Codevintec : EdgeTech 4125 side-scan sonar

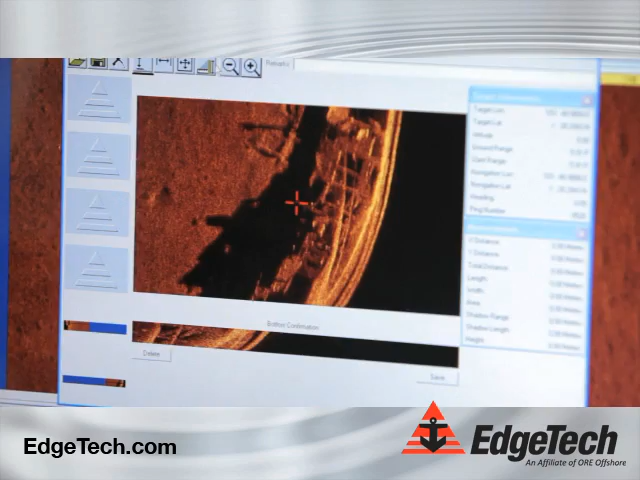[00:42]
Edge Tech and ORE Offshore offer you the flexibility of completely customizable systems that meet your most in-depth specifications. Edge Tech, clearly superior imaging, begins with the 4125 side scan sonar.
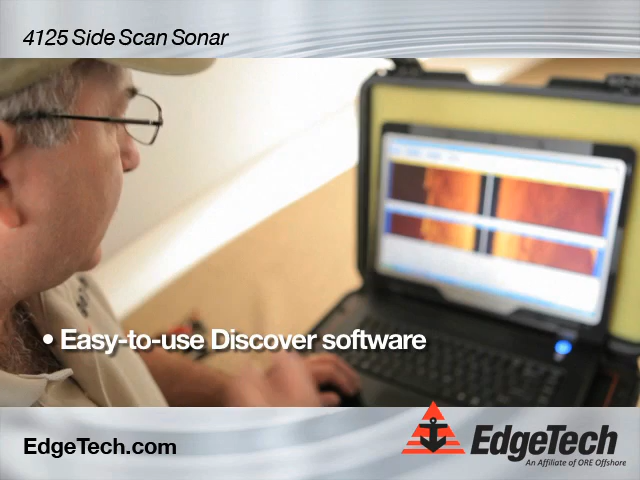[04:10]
To turn it on you simply go to the towfish control tab and check the sonar on for the high frequency and the low frequency.
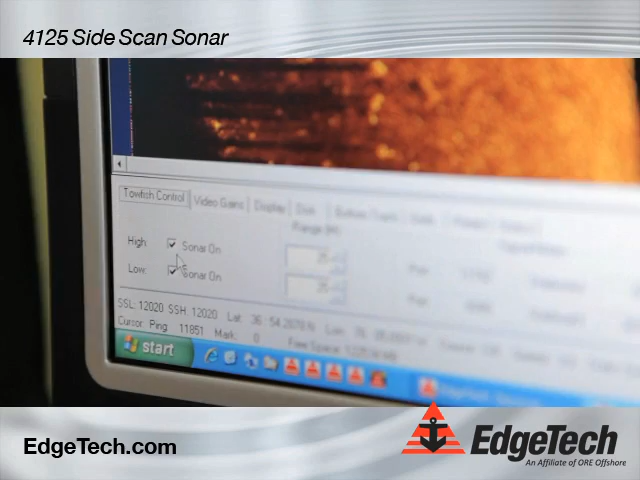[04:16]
You can use either one or both at the same time. Recording the data is as simple as going to the disk tab and checking the record box.
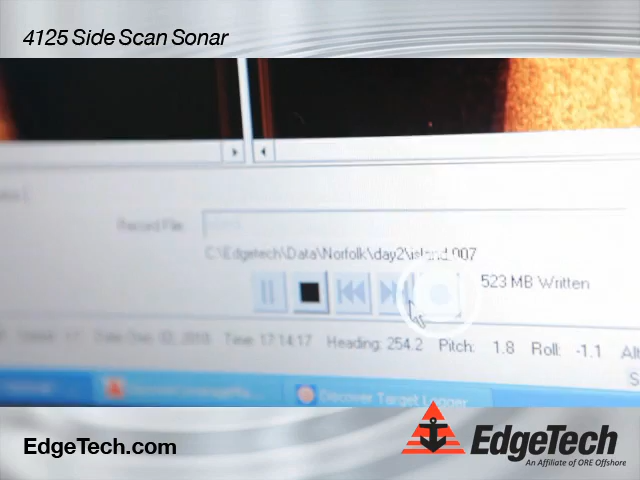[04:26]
The files are automatically recorded at this point. We also have alerts that
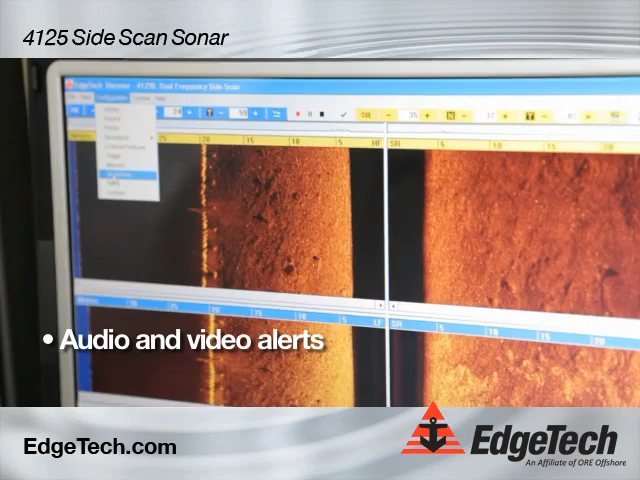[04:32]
can be set to alert the operator if he is too close to the bottom. We have a minimum altitude alert. We also have maximum roll, maximum depth and maximum pitch alerts.
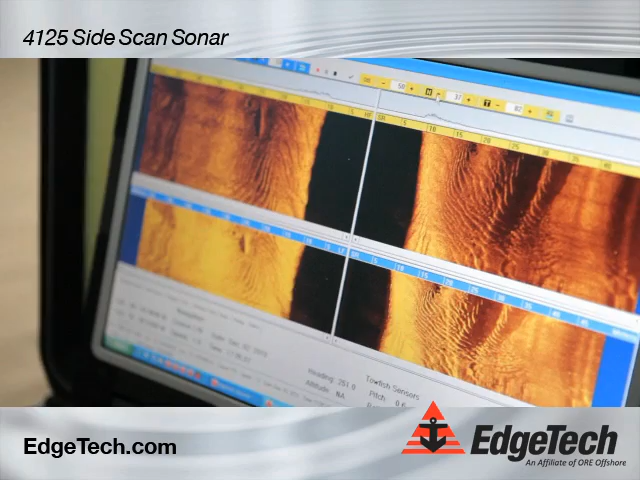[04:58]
You will see on the top screen we have the high frequency and on the low screen we have the low frequency.
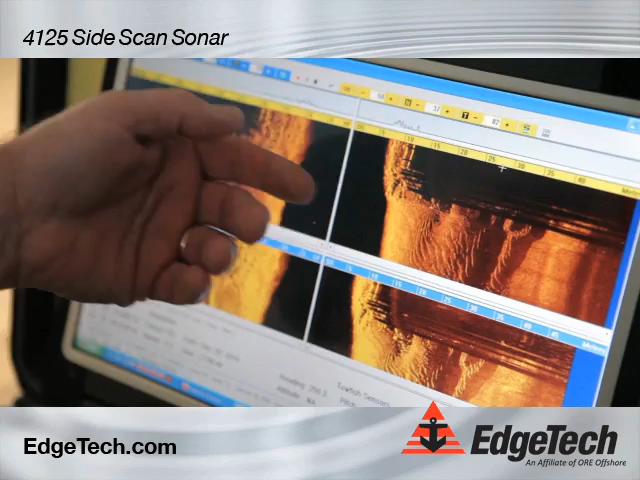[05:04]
Here you can see the bridge pilings and the footings of the bridge.
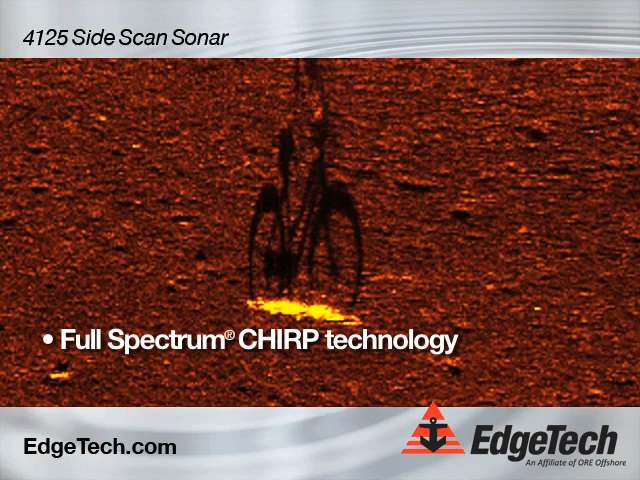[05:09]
We use full spectrum chirp technology with this system and what that allows is longer range and better resolution than conventional side scan sonar systems.
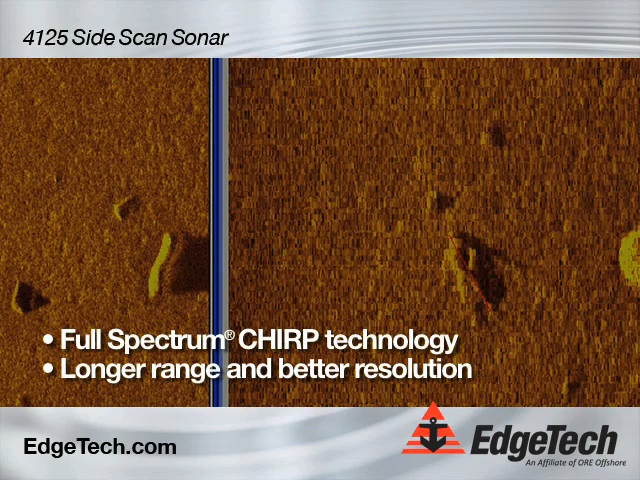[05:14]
Right now we are going by some pilings,
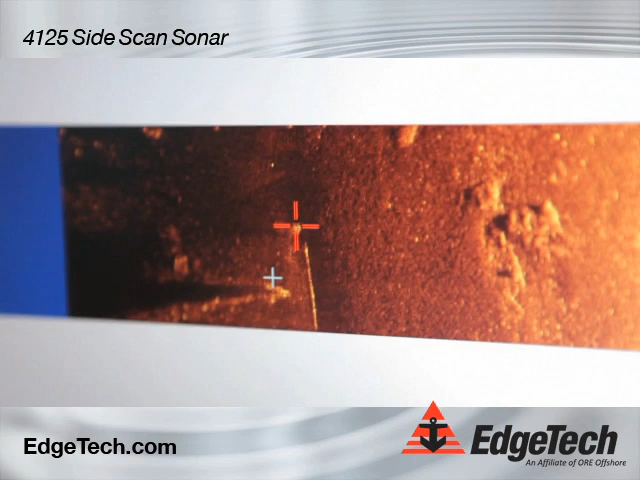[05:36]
You can also go ahead and take measurements on these pilings simply by clicking and dragging the cursor.
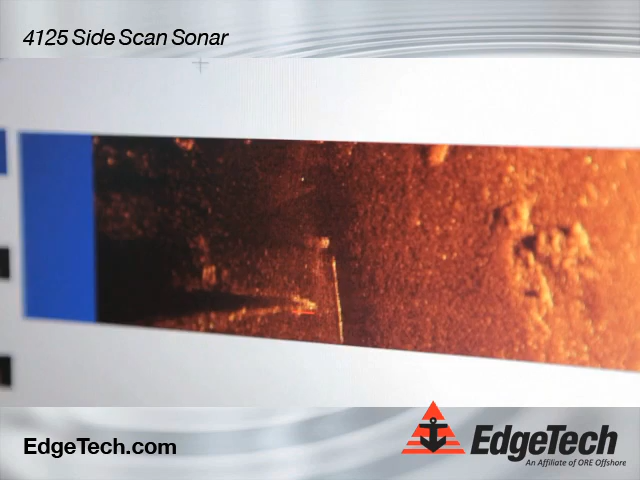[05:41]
We can get length, width and shadow height which tells us how high the target is off the bottom. Once we have done all that we can save these targets, they will review them later. The targets are also saved in the coverage mapper screen.